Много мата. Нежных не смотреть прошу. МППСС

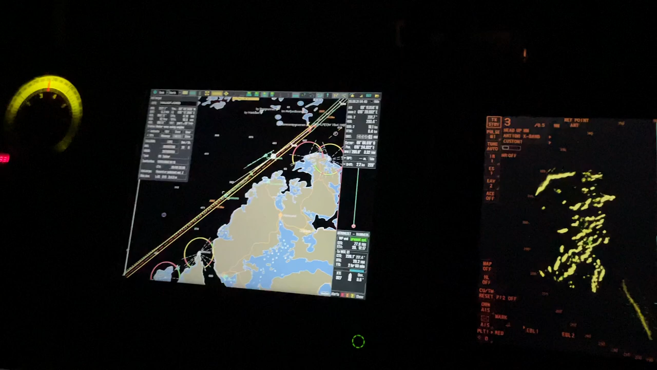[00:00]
разъебал сейчас хуям просто этого норвежского дебила блять дегенерата нахуй впереди идущего
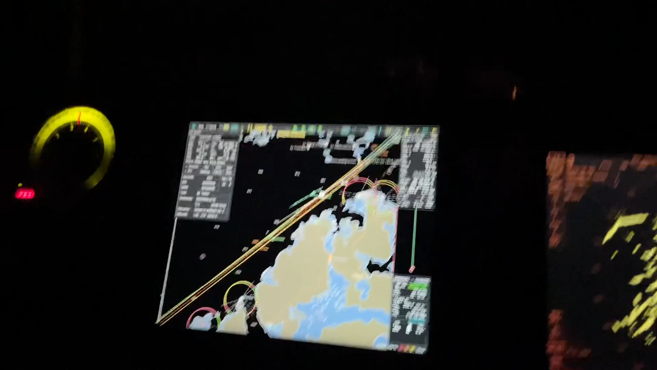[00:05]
противоположными курсами едем блять этот наукфьорд танкирочек блять хуярит и даже не смещается еще и влево по градусу берет не отвечает третьего раза до него дозвался черный
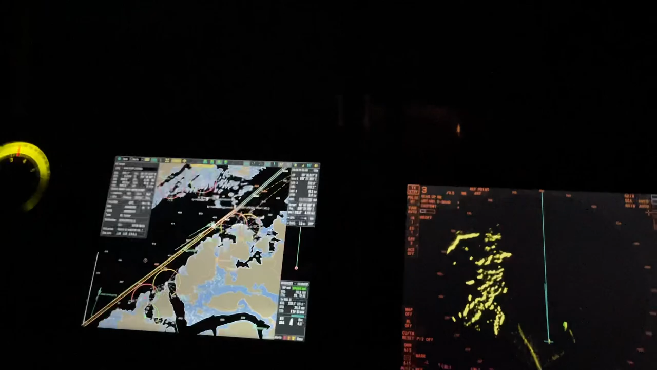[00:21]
охренел мы вдвоем идем блять и свернули вон вился вообще ушел от курса там не знаю насколько блять он даже видно на и я тоже подвернул я обгоняющий